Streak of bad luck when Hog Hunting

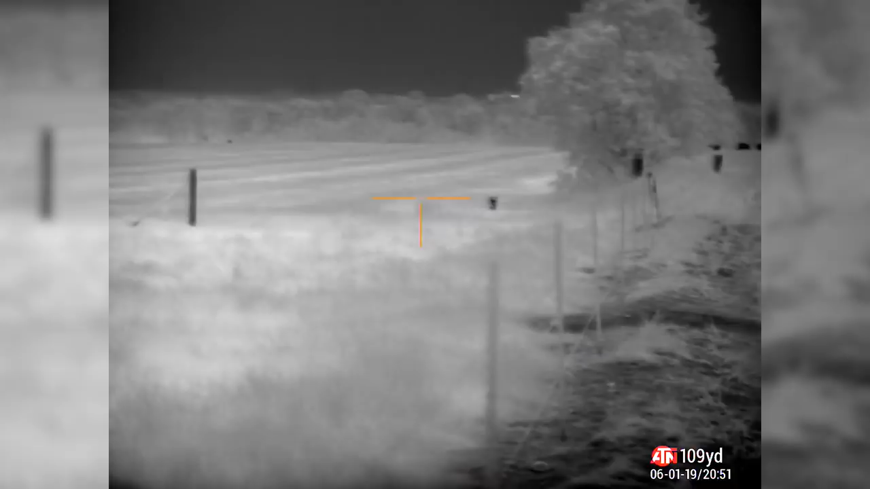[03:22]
I literally just walked up along this field. I still have some daylight left, so I was able to see that shadow come in.
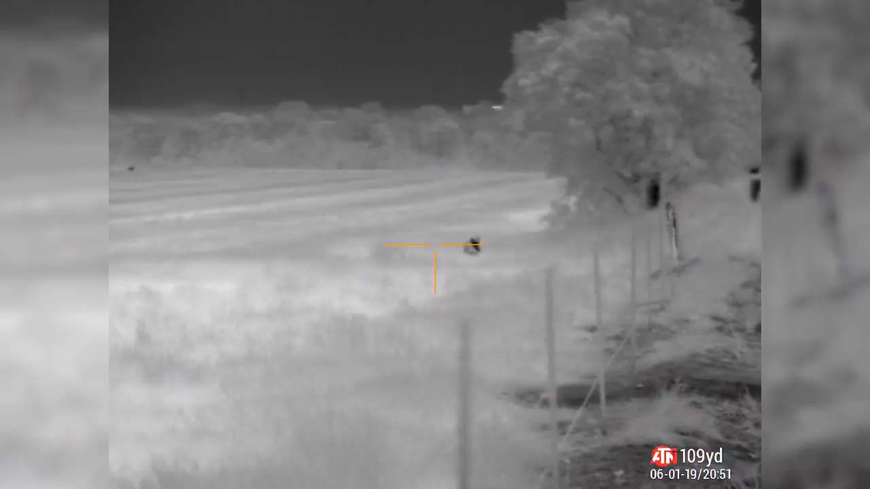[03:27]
But there's also a sounder to the left, far end of the field, maybe six, seven hundred yards out.
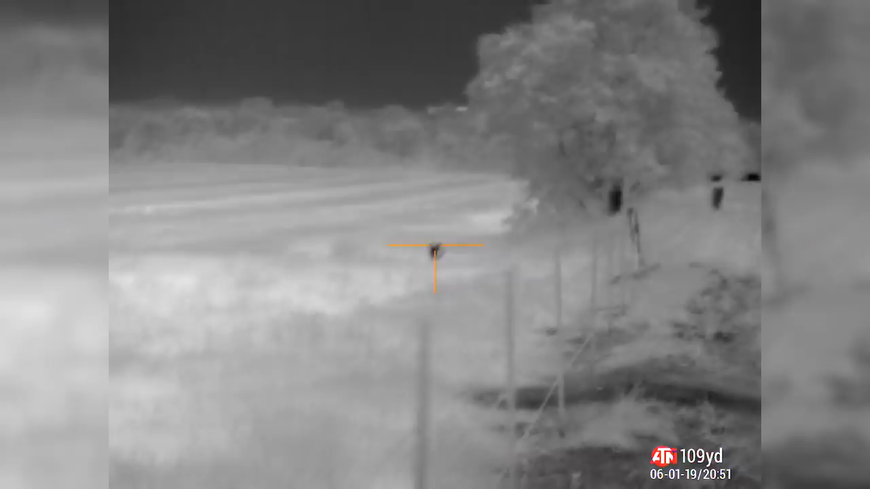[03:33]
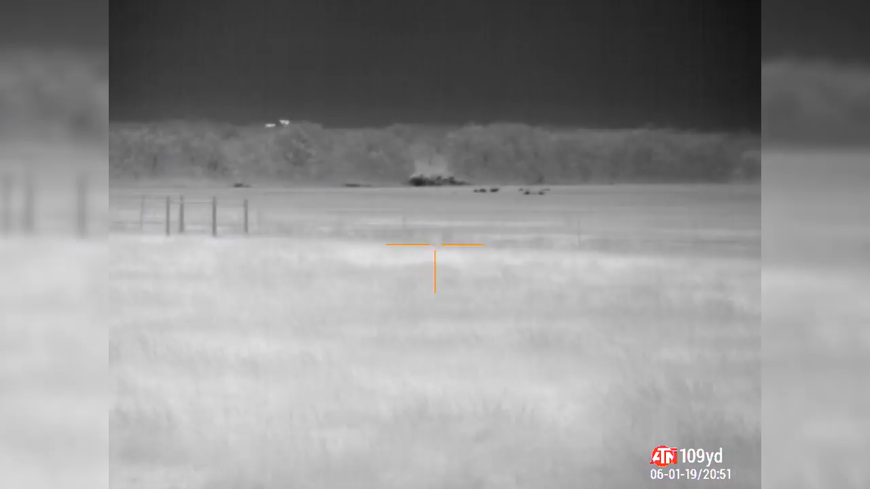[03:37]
So I didn't want to take a shot and scare off that sounder passing this boar.
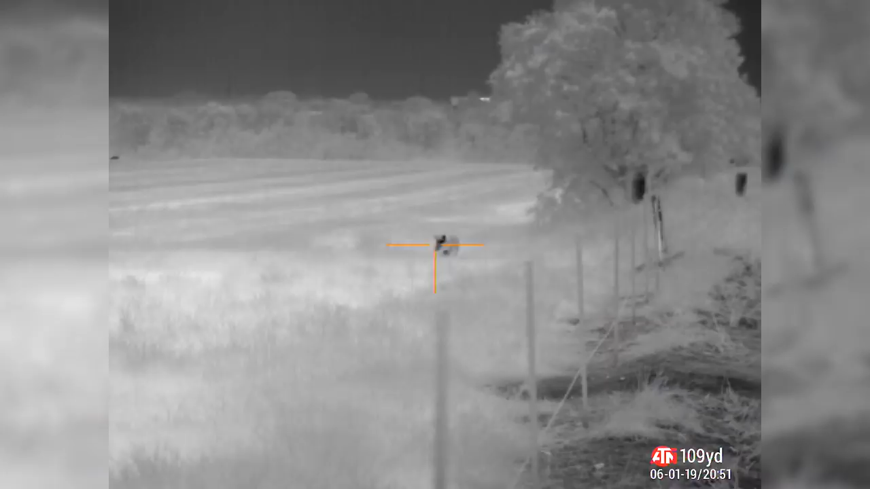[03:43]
Something to notice here though is how quick that boar disappears in the field. That's a Milo field here to the right.
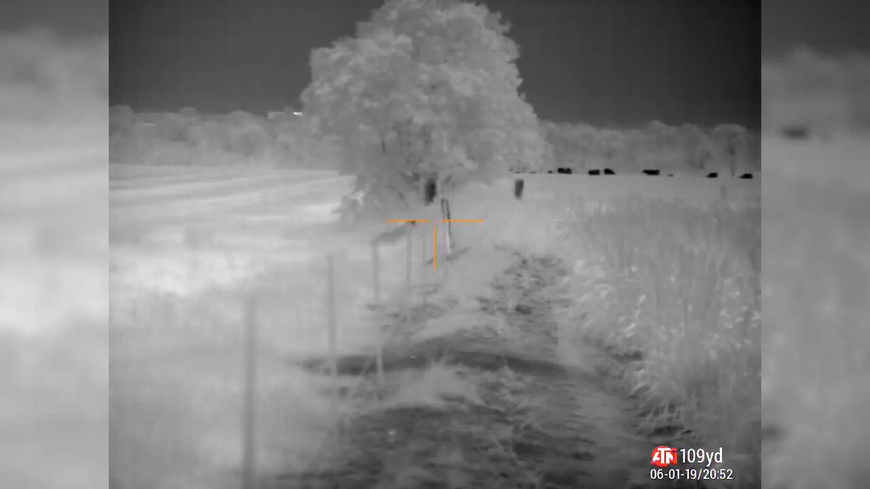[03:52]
I'm going to walk up here to the corner and then look down the rows.
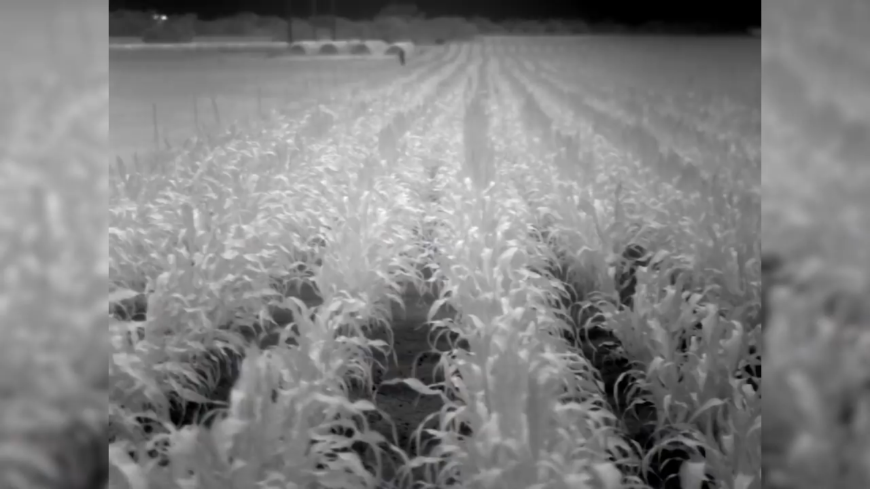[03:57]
You can't see any hog in here whatsoever, so they disappeared fast.
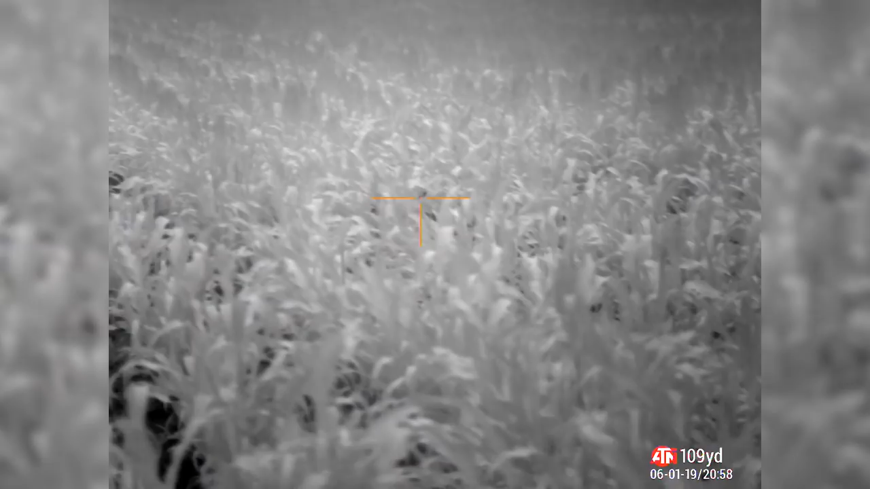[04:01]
He could have been within 30 yards. He could have been further. It's really hard to tell.
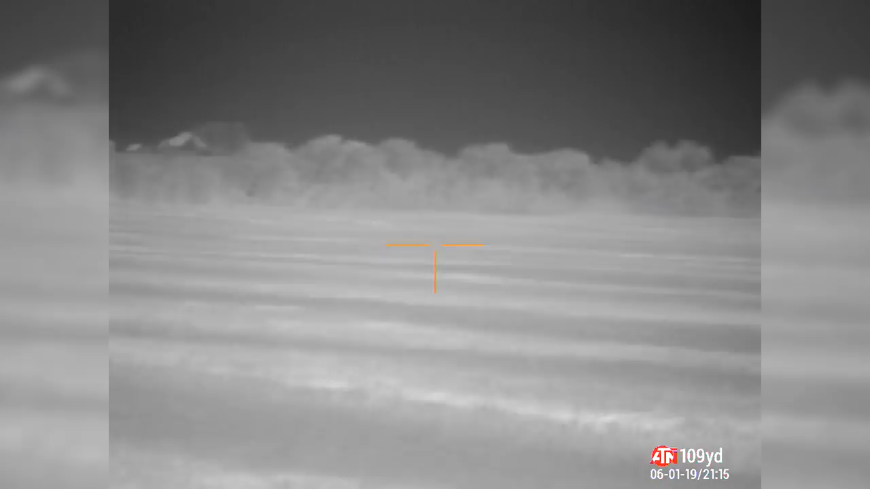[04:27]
There he is, the big one. Bus hog. Bus hog.
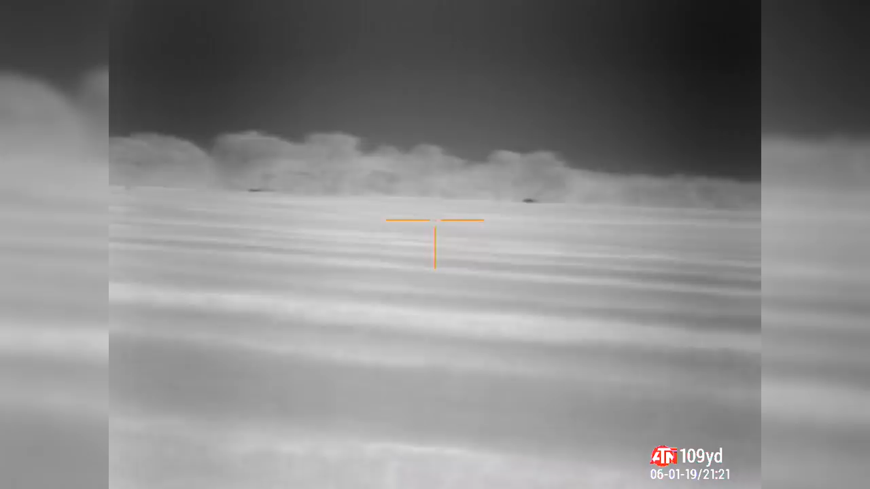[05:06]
It doesn't look that big anymore now. Let's go forward some more.
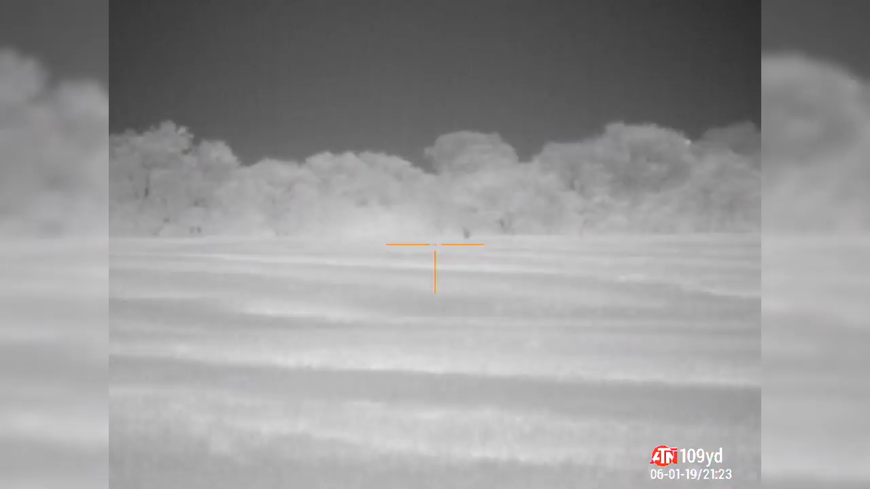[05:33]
I hit him for sure. He's running way too good.
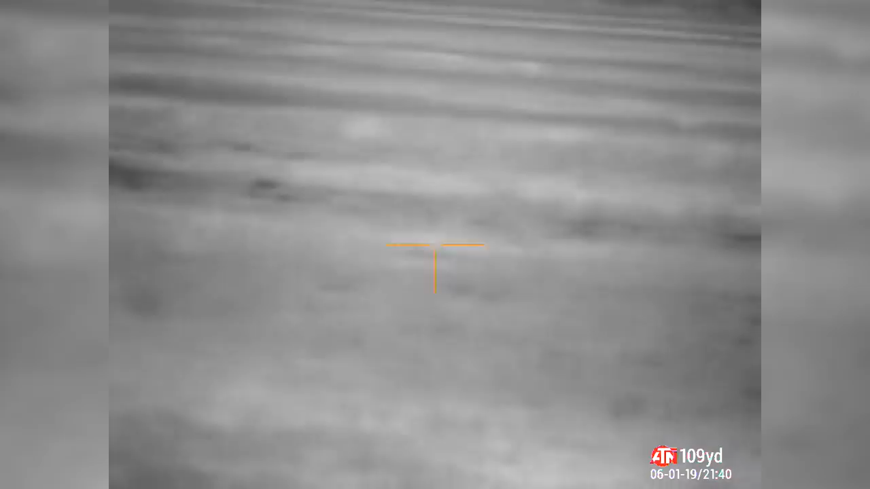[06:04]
This Hawk just snuck up the ambient 50 yards.
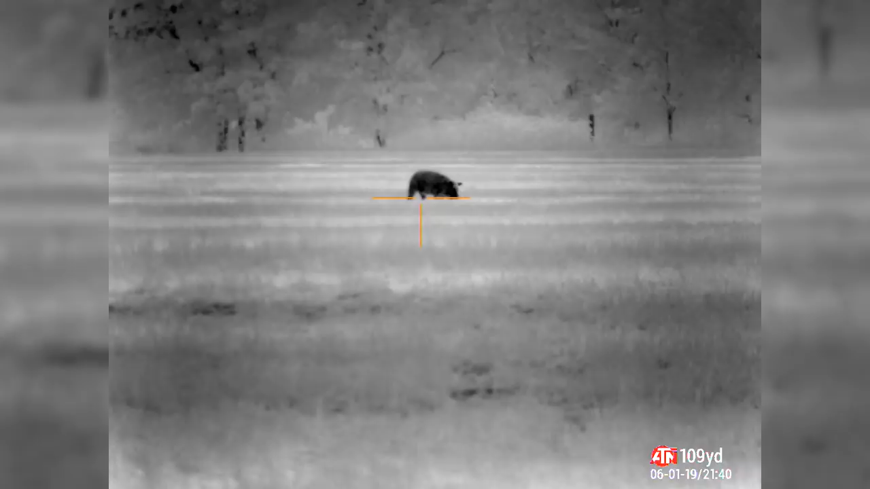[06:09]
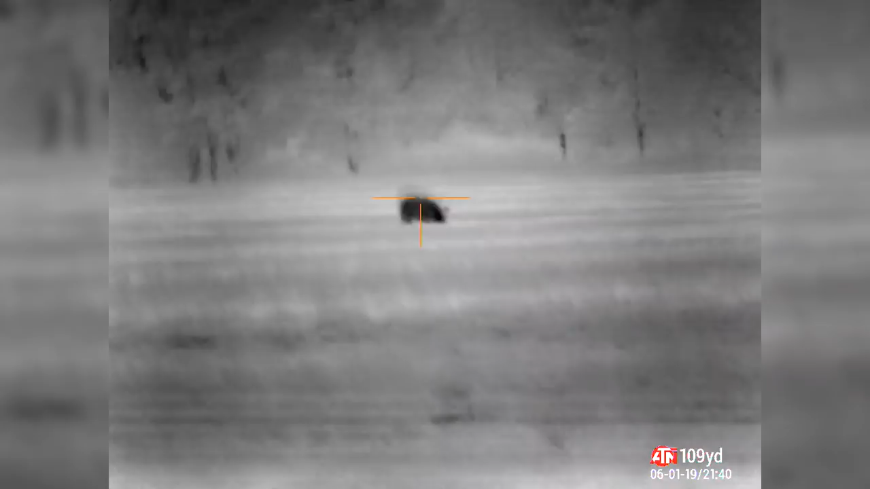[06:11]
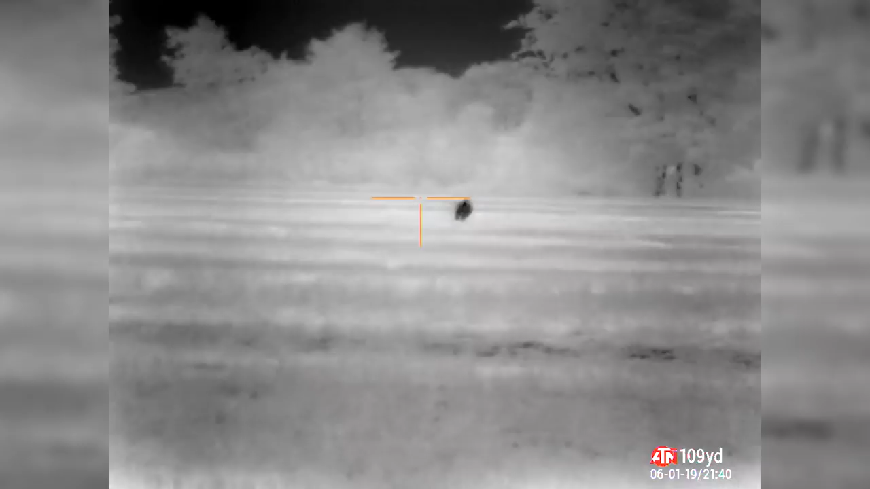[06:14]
The first two shots were center mass hits, yet the Hawk just runs off.
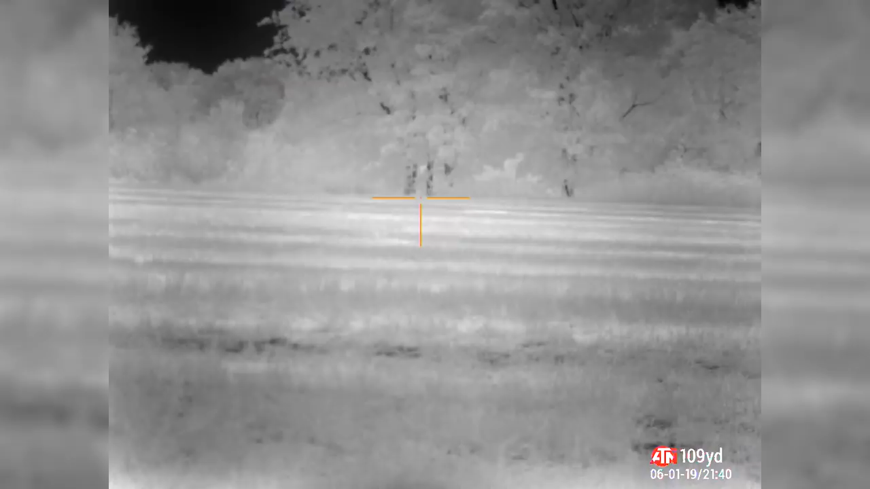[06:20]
And it's to show you that a 6-8 SPC at center mass is not going to stop a Hawk.